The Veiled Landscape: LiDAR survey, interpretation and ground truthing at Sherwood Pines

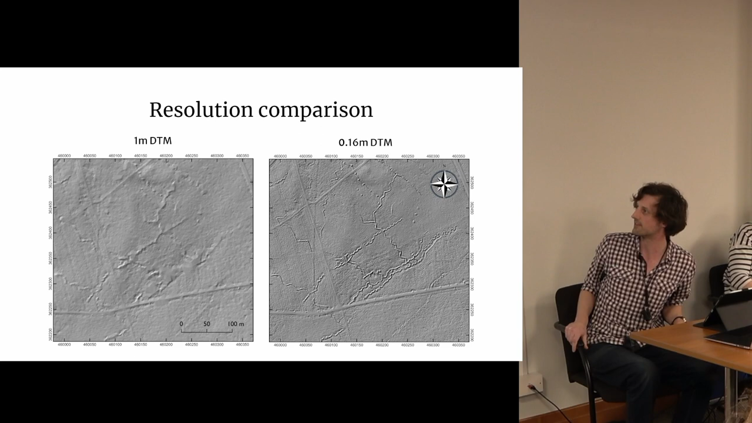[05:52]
But on the right-hand side here, we have this 16-centimetre resolution, which is absolutely stunning and crystal clear.
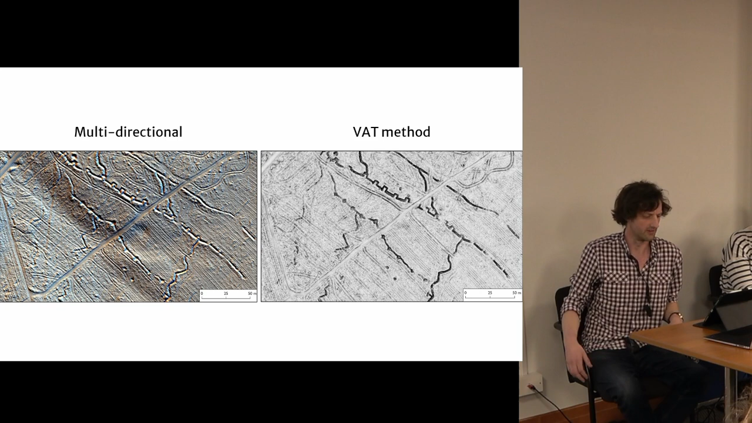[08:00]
which I find can often result in poorly defined features depending on their orientation. You can see the multi-directional on the left side here,
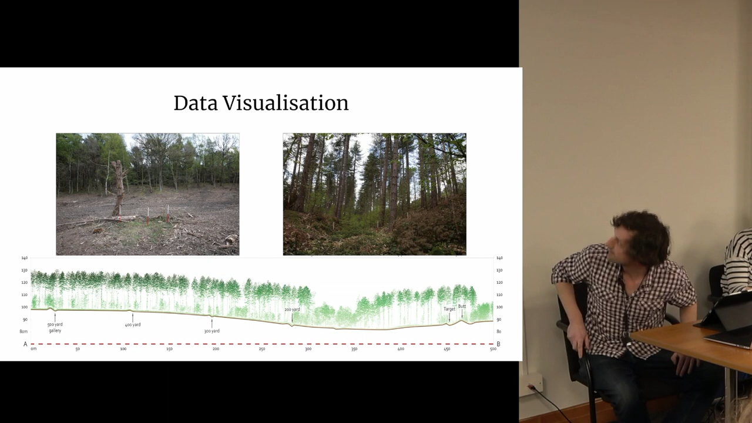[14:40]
particularly the larger features, such as the rifle range butt. I'm not sure you can see that on the right. In fact, the photographs we took of the different constituent parts of the rifle range there were found to be less than informative,
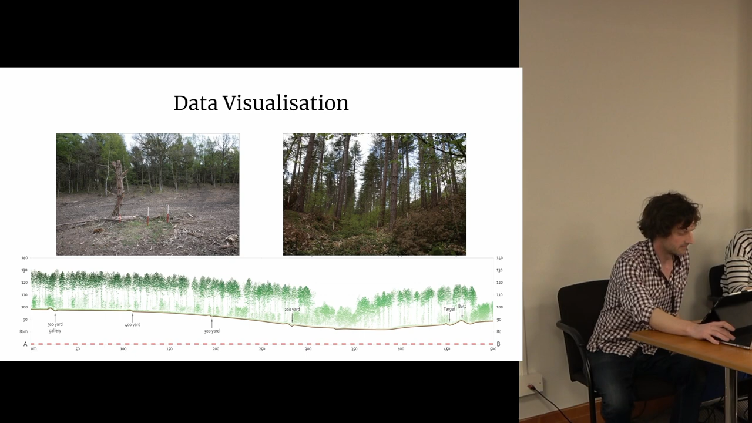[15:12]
which is what this is generated using the profile tool in QGIS, taken straight from the LAS point clouds. And with such a detailed point cloud, we can pretty much extract whatever data we want and visualise it in whatever way best illustrates the point.
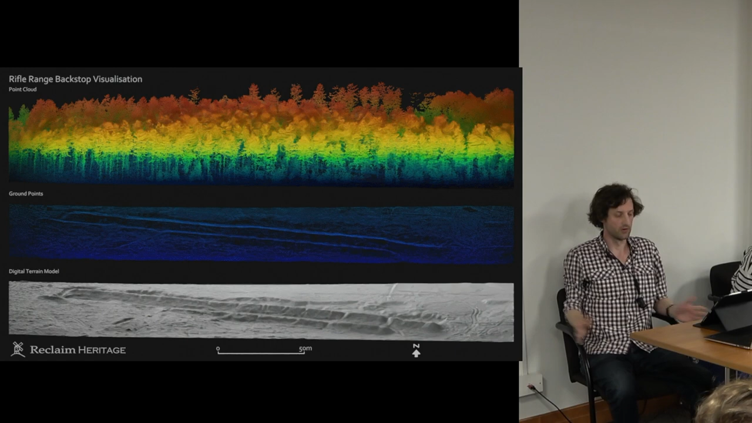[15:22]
If we really wanted to, we could experience the ground surface of the forest as a 3D model on a screen in virtual reality or printed as 3D feature boards signposted throughout the forest.